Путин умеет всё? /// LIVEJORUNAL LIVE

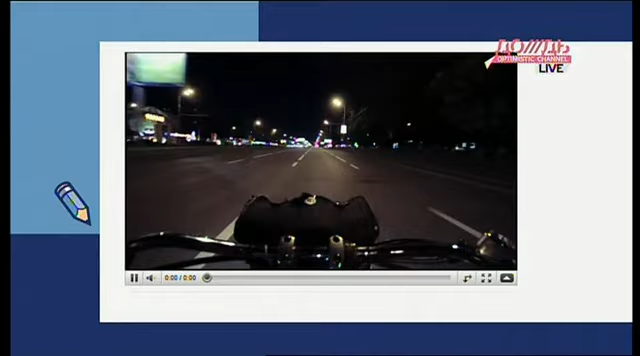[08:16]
Едет на своем мотобайке по улице Москвы, заезжает в магазин.